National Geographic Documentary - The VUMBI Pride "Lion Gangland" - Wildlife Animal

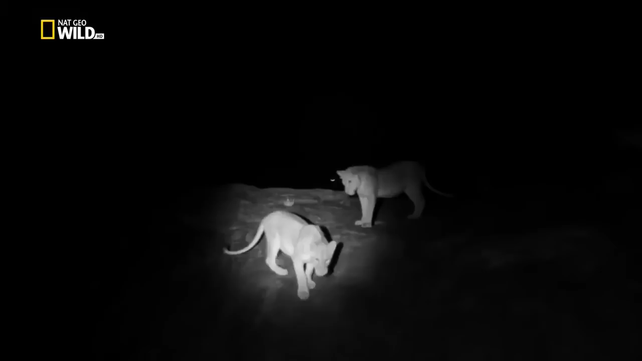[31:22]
They see far better than the prey at night.
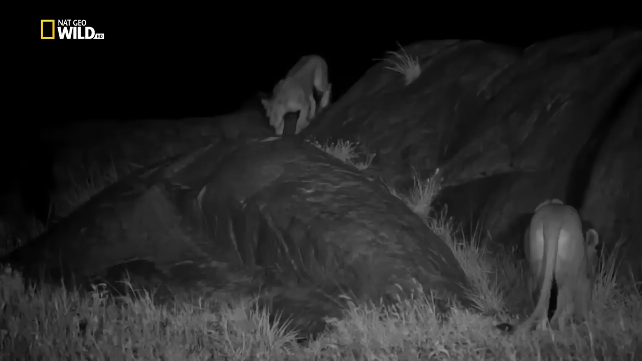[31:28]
So if it's perfectly dark, a lion can walk in amongst the prey and the prey will hardly know they're there. And so we had to find some way to cover that. With five females, eight fast-growing cubs, and two males, the pride needs a lot of fresh meat.
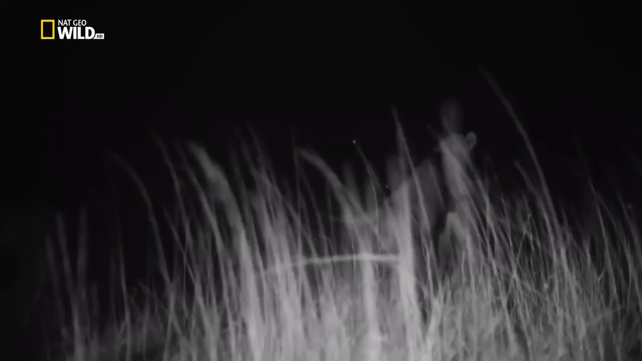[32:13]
Even moonlight would mess them up. And so for us, that became massively difficult.
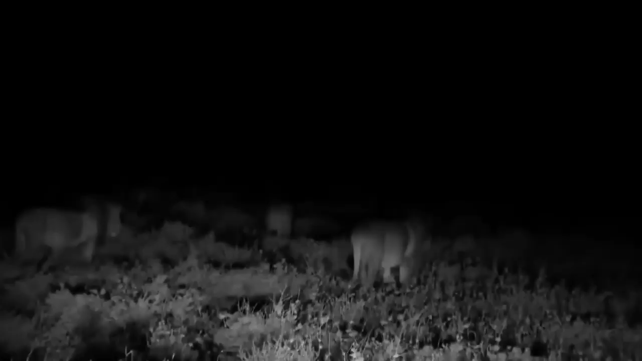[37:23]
The middle of the night, and the killers are on the move.
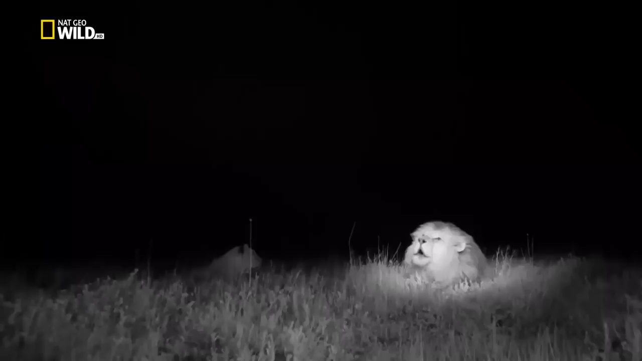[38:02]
There's this incredible communication that goes on, particularly at night.
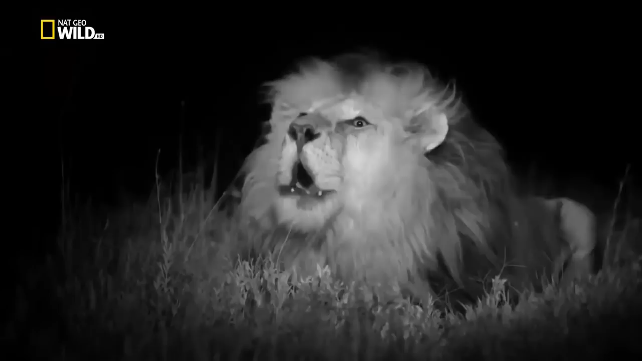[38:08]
We're with VUMBI, and we hear roars in the distance, and VUMBI perks up, and then they roar back. They know these sounds so well, and they absolutely communicate with each other using their roars. One of the amazing things that the researchers have found is that the lions absolutely can count, and they use their roars to decide whether or not to attack or not to attack another group of lions.
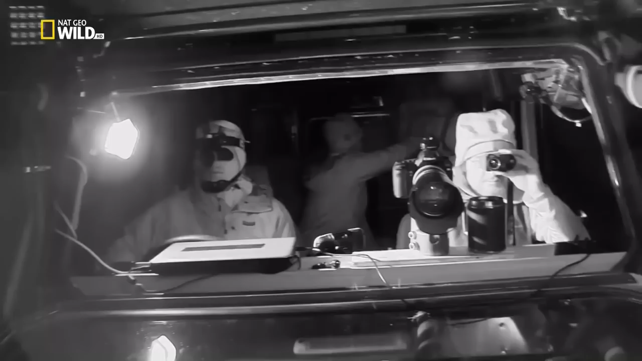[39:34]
Did you look over this way, Nick? But the night doesn't go as expected. As the killers approach, a lone female crosses their path.
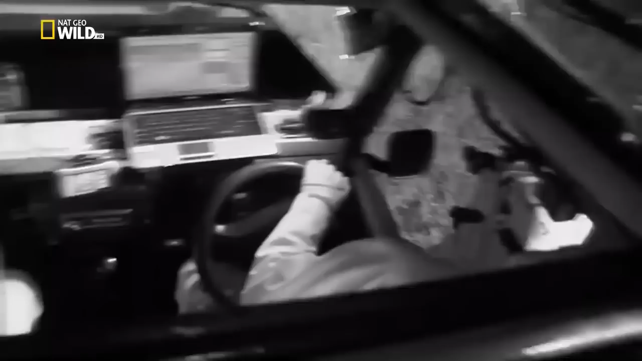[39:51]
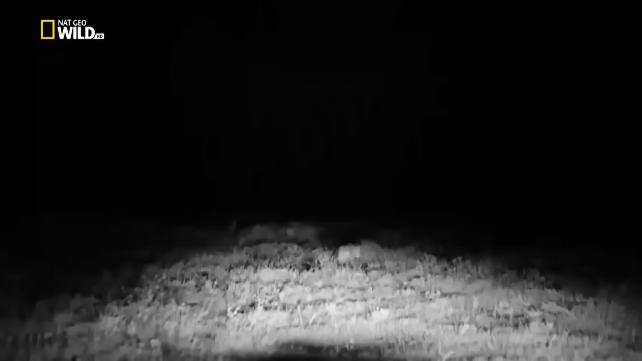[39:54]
Killers are distracted. One heads off after the female. and the others suddenly seem less focused.